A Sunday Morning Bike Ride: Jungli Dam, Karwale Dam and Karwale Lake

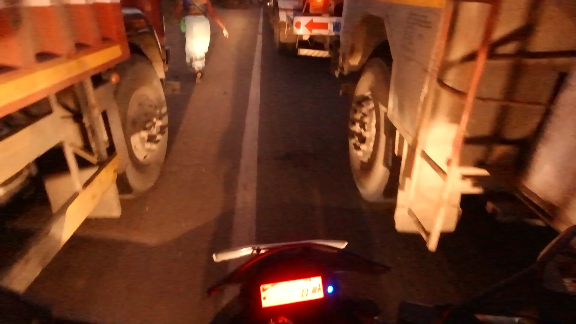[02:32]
I am going to hear it. I am leaving the motorcycle. I am coming back on them. I am leaving the motorcycle. He is not waiting. We have cleared the traffic from little to little by little.
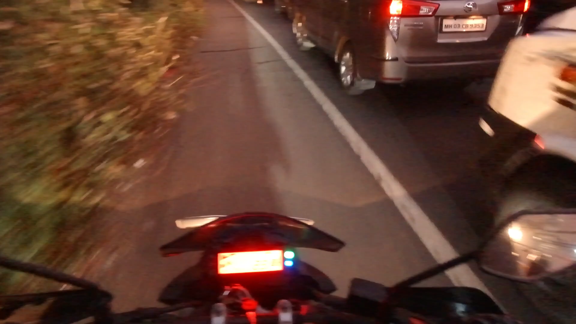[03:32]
I think it has been accident. I don't know. We are looking for the road.
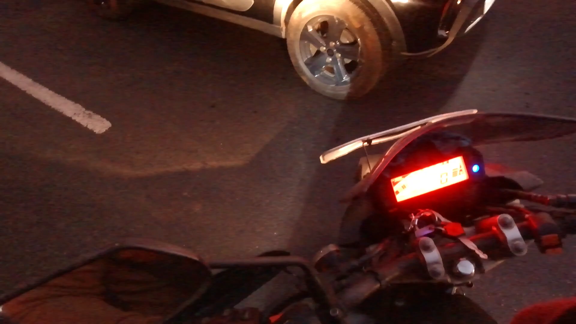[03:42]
We are looking for the road. And... Treasure hunt. We are playing treasure hunt. We are looking for the road.
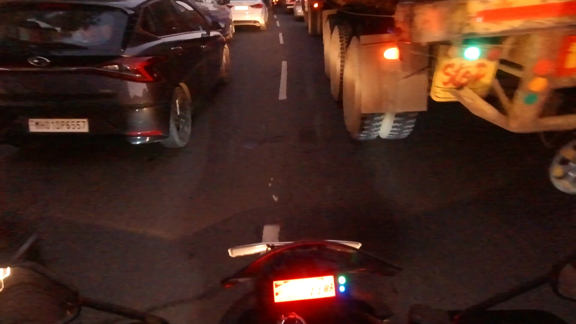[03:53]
We are looking for the road. We are looking for the road. And here, all the people are coming out. It seems that many times. They are waiting for traffic. So... We are looking for the road.